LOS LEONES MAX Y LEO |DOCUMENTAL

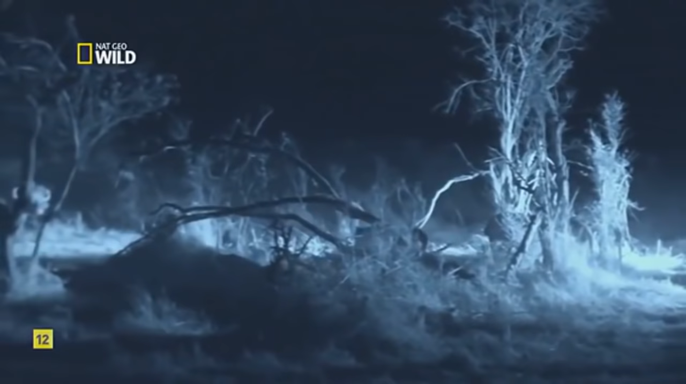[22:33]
Los búfalos saben que están ahí. Tal vez no vean muy bien a los leones en la oscuridad. Pero indudablemente pueden olerlos.
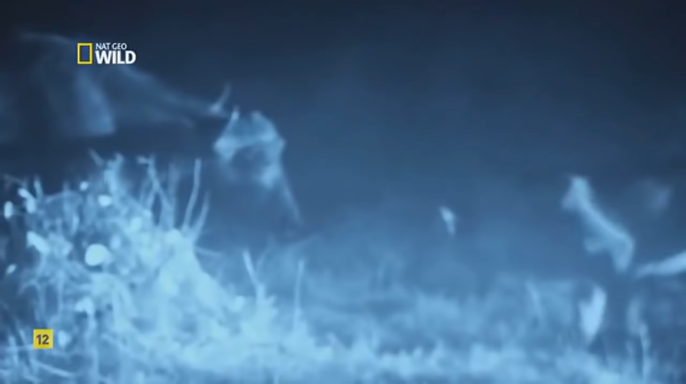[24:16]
Necesita espacio para lanzarse a la garganta. Max sigue reteniendo al rebaño. Y de repente, sale corriendo.
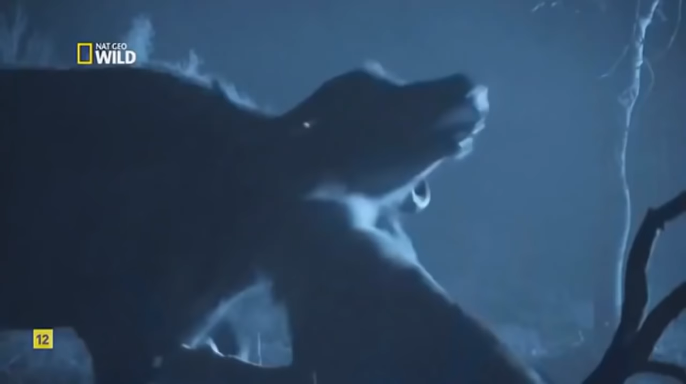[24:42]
Leo sujeta la tráquea de la hembra. Pero su mordisco no es lo bastante potente para silenciarla. Se están quedando sin tiempo. El rebaño enseguida regresará.
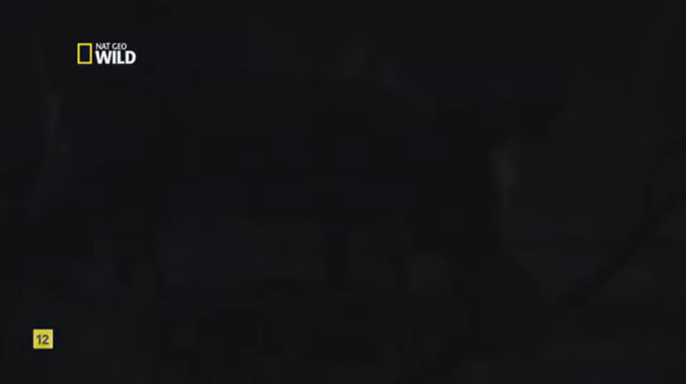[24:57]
Los hermanos no pueden defenderse por sí solos de una estampida. Ha sido su primer derribo exitoso, aunque todavía no ha acabado.
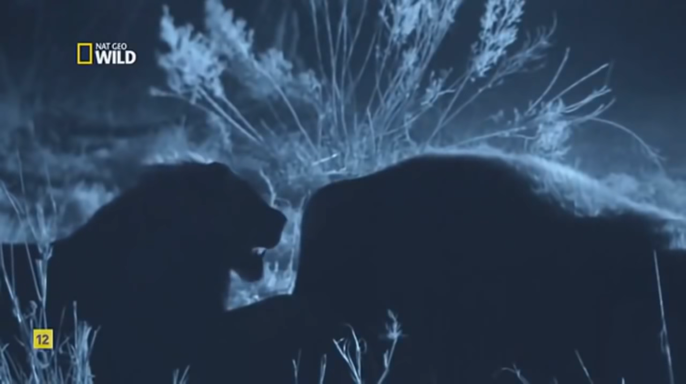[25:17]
Una amenaza más siniestra que la de los búfalos los acecha esta noche.
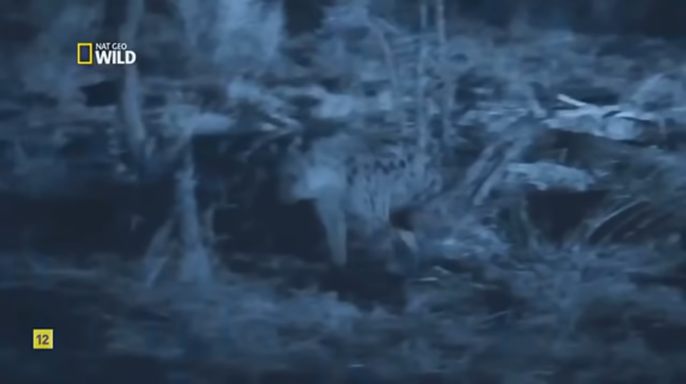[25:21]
Las hienas también han oído la campana para la cena.
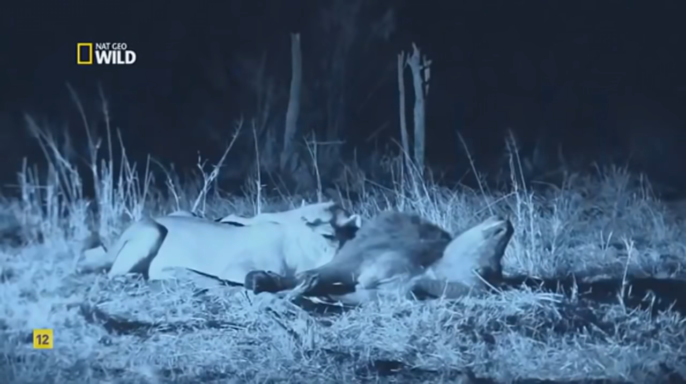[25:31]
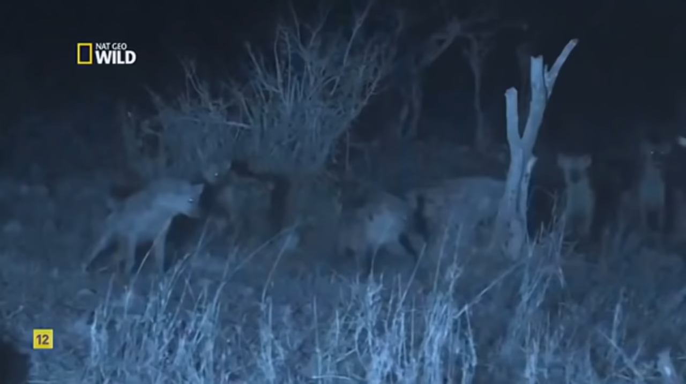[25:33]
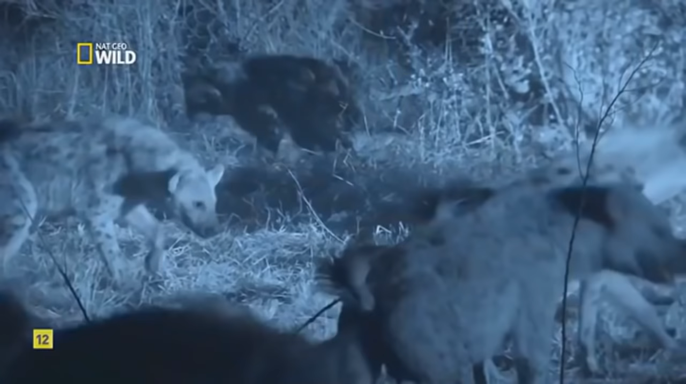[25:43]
Al ser superiores en número, las posibilidades favorecen a estas ladronas merodeadoras.
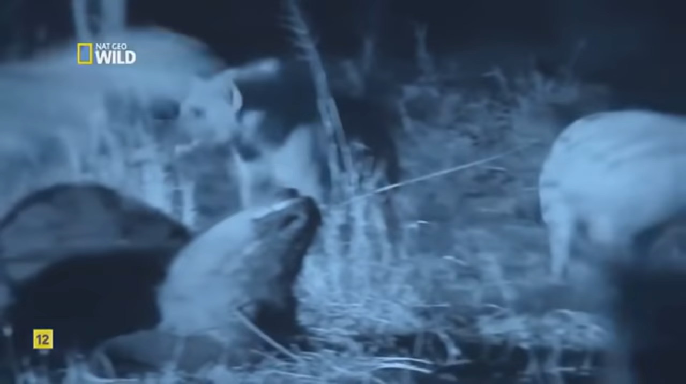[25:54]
Leo está demasiado hambriento para prestarles atención.
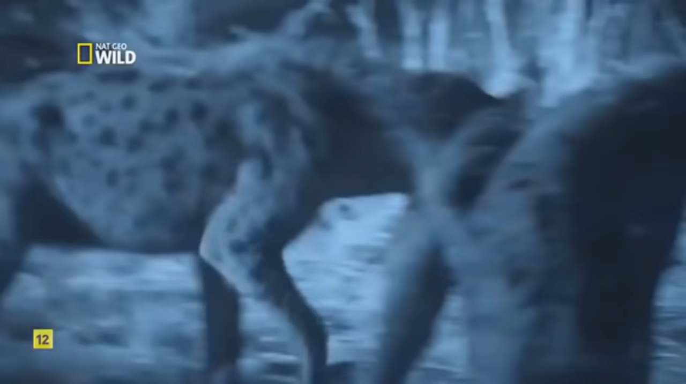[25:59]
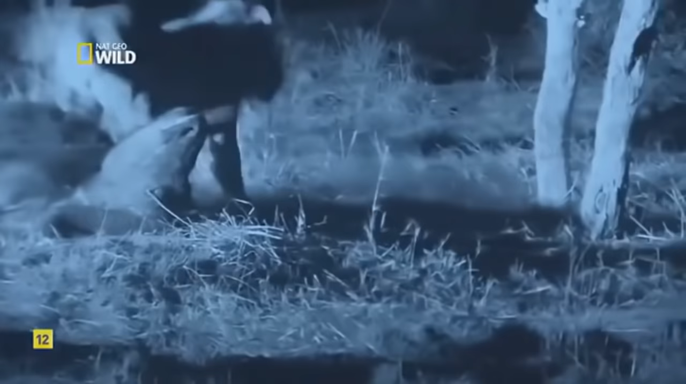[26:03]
Max permanece de guardia para que su hermano pueda comer. Sin embargo, no podrá retenerlas indefinidamente. Las protestas se vuelven más intensas cuando llegan nuevos miembros del clan.
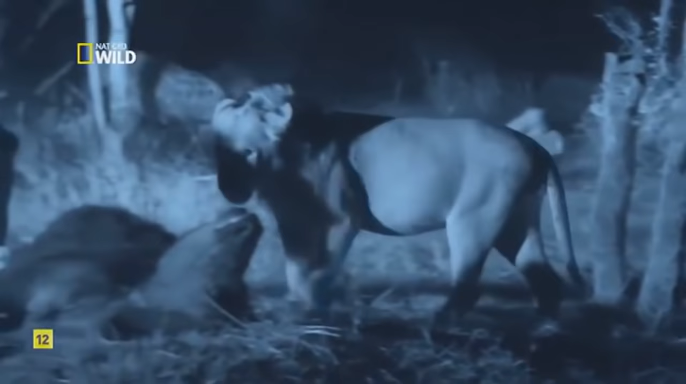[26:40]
Tienden una trampa a los hermanos para que reaccionen. Su plan, dividir y conquistar.
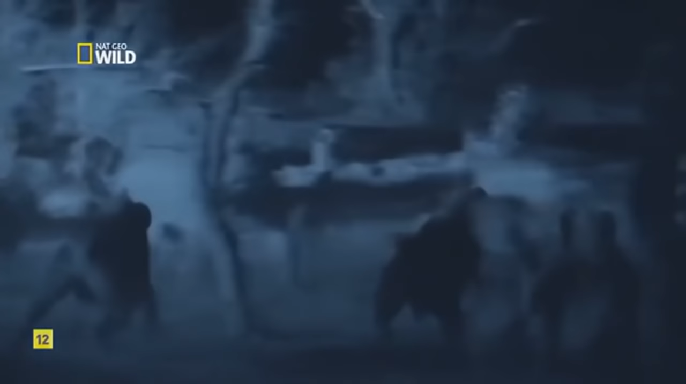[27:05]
Cuando Leo cae en la trampa, diez bocas chasqueantes le impiden escapar.
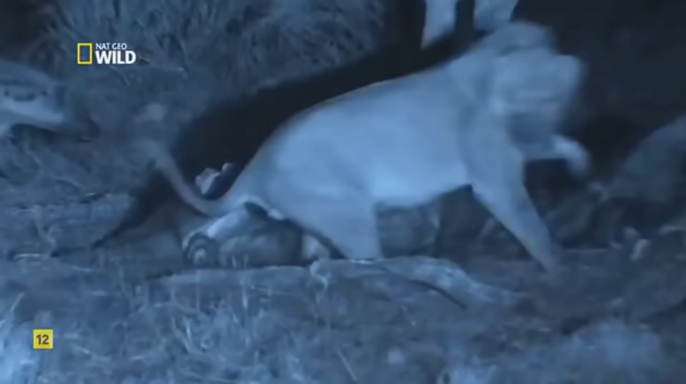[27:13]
Otras nueve rodean a más. Ya no se trata de perder su comida. Pueden perder sus vidas. De repente, se produce un giro de los acontecimientos.
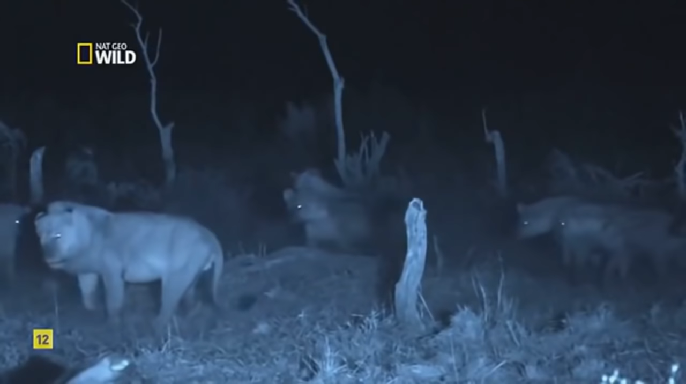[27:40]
Se presenta el propietario legítimo del territorio.
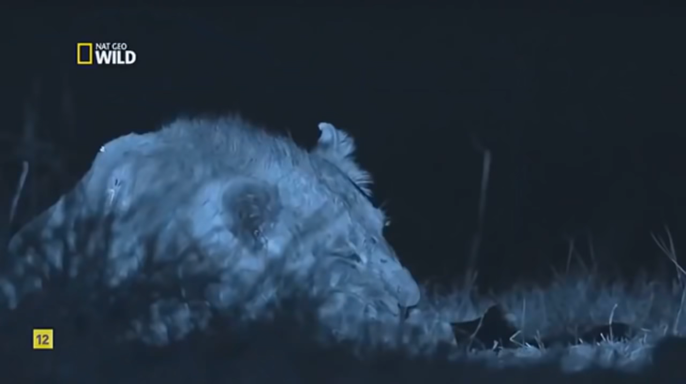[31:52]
Transcurridas dieciséis horas, Leo se despierta del susto. Su imprudencia podría haber acabado con ambos.
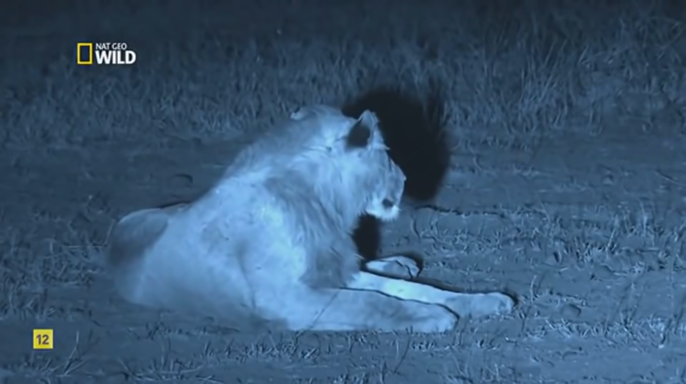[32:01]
Max permanece de guardia por si regresan los machos territoriales.